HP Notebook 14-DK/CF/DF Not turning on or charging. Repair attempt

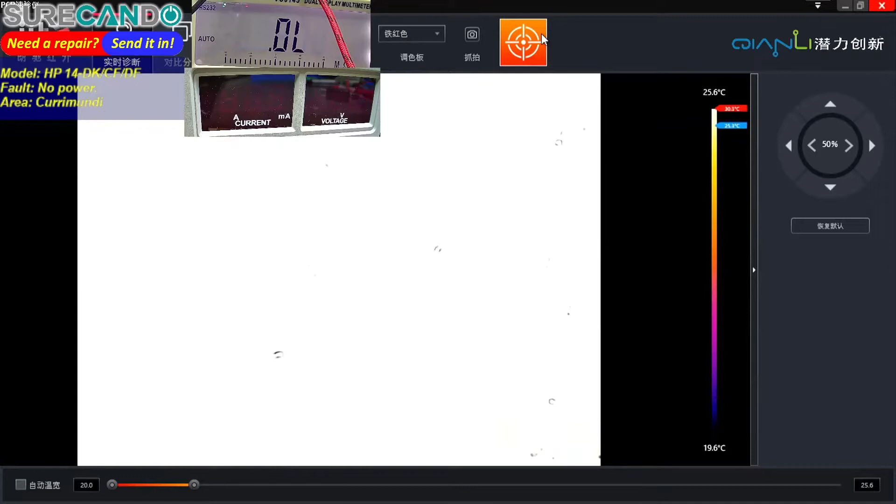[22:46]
On screen: scale top 25.6°C, scale bottom 19.6°C
Okay.
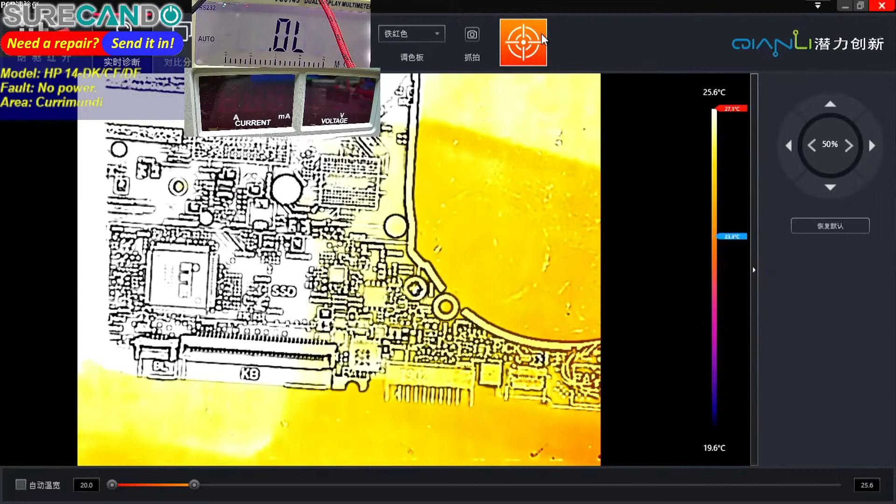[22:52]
On screen: scale top 25.6°C, scale bottom 19.6°C
Okay, so we're not looking good.
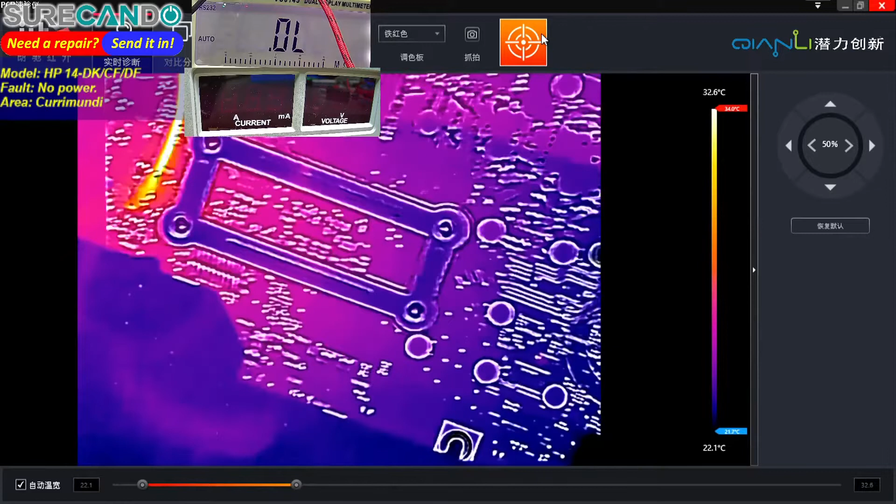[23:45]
On screen: scale top 32.6°C, scale bottom 22.1°C
Yeah, okay. This may be a goner. Yep, dead.
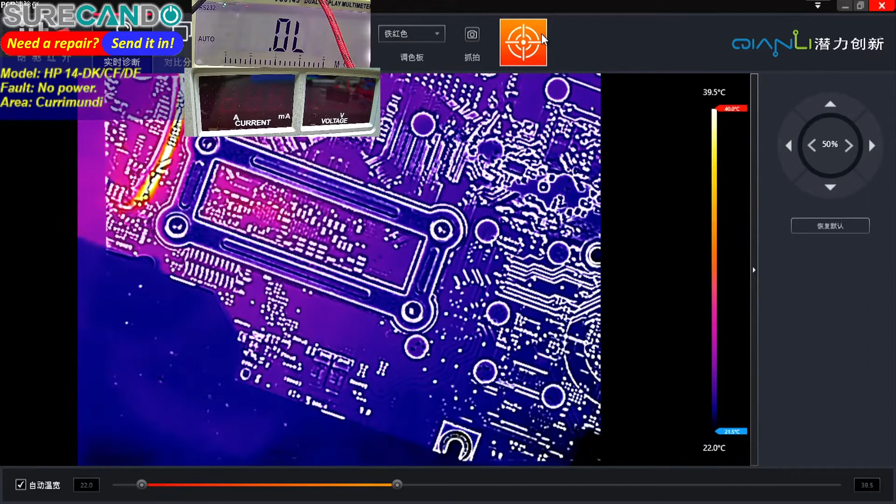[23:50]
On screen: scale top 39.5°C, scale bottom 22.0°C
I think that could be the CPU or PCH. Okay.
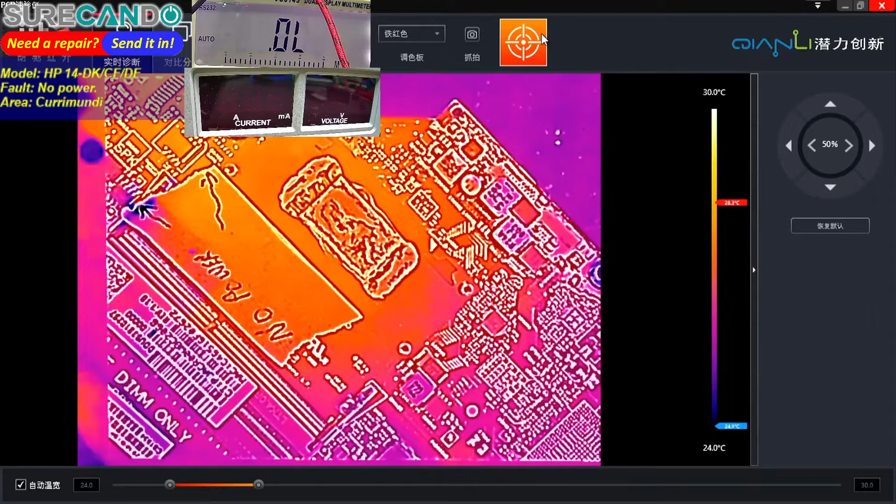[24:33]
On screen: scale top 30.0°C, scale bottom 24.0°C
Yep, dead. Alright, here's the goner. No wonder why there is no power.
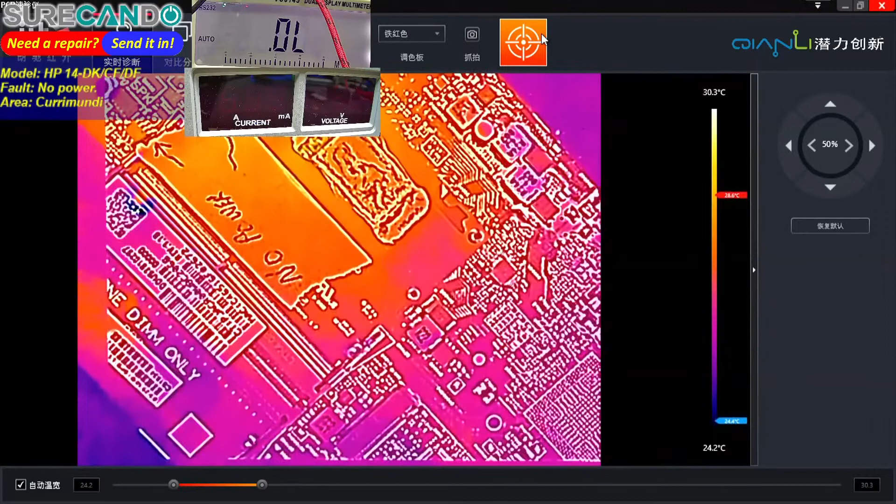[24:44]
On screen: scale top 30.3°C, scale bottom 24.2°C
This one is got a major problem.